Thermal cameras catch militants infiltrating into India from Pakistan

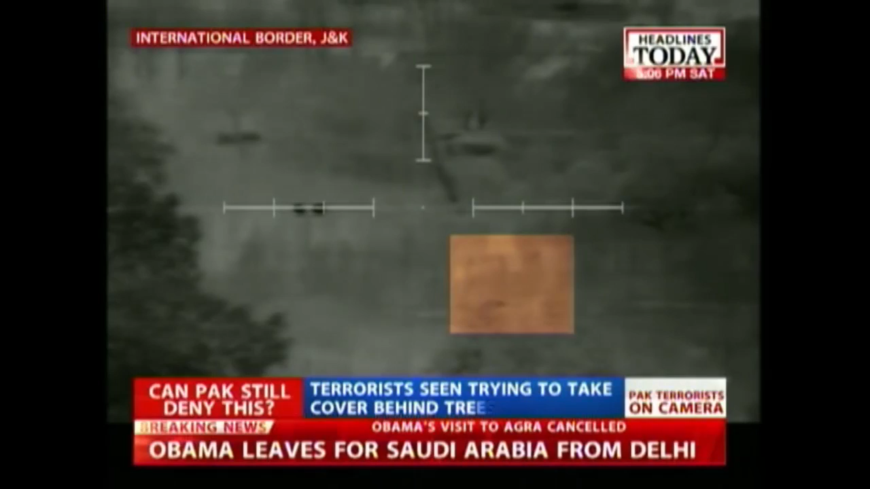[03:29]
Pictures on your screens are thermal images that have been captured by the Indian army in the Samba region that shows militants trying to intrude inside Indian territory.